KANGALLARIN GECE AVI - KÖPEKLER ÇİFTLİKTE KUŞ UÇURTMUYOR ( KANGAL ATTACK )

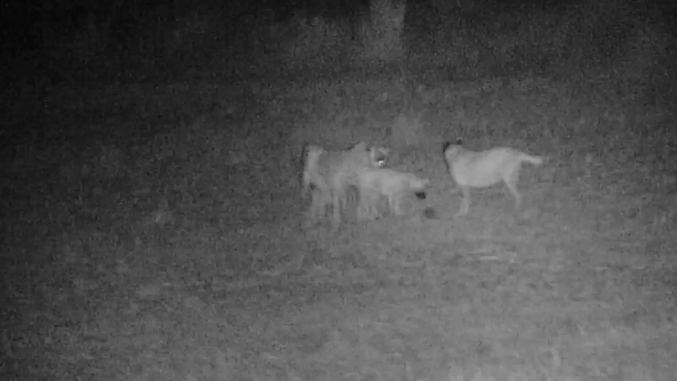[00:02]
Arkadaşlar şurada köpekler bir şey tutmuş. Şimdi yatıyordum bir anda kaldım. Onu bilmiyorum. Bayağı da uzak.
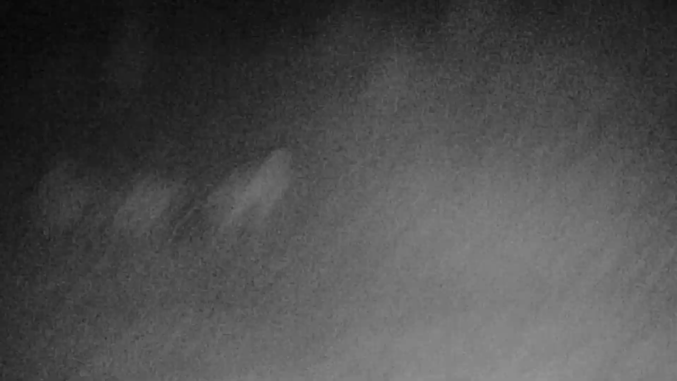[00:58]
Dişiye bakın dişiye. Muhtemelen kirpi gibi bir şey.
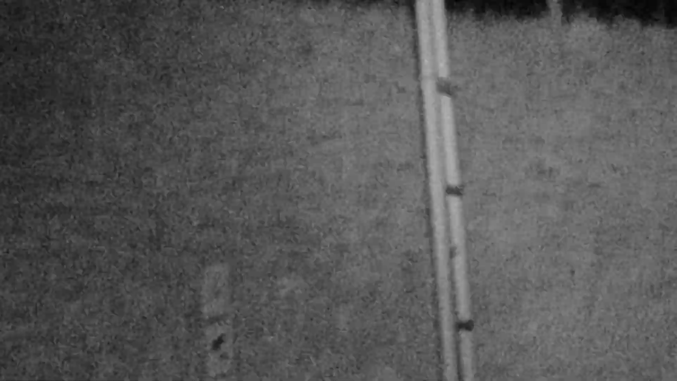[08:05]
tilkidir, carttur, cürttür bunlar olacak bu çiftliğin burada. Çok fazla var.
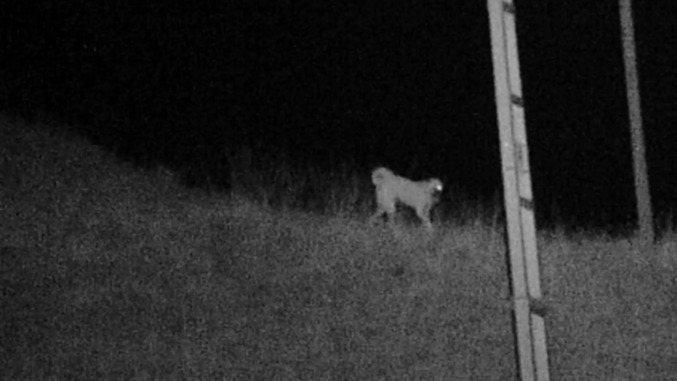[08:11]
Bir de dediğim gibi köpek de burada daha önce olmadığı için şimdi yabani hayvanlar burada özgürce davranabiliyorlar. Belli bir süre böyle aksiyon olabilir.